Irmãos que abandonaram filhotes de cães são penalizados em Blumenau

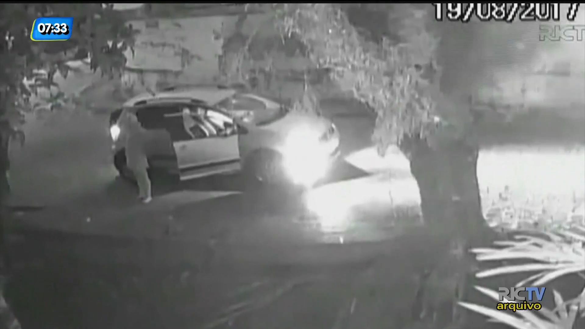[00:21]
Um homem e uma mulher chegam em crossfox. A mulher desce do carro, disfarça e de repente abandona os animais na margem da via.
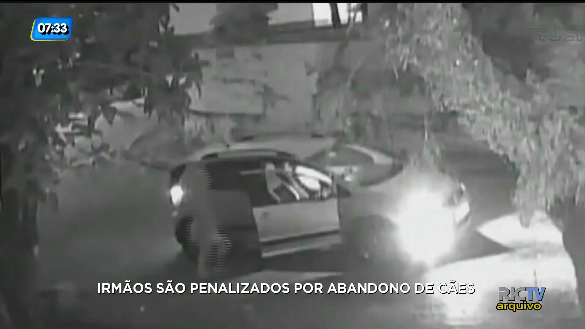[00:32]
Os filhotes recém-nascidos passaram a noite na chuva. Dois deles não resistiram e morreram. A polícia civil conseguiu identificar essas duas pessoas que aparecem nas imagens.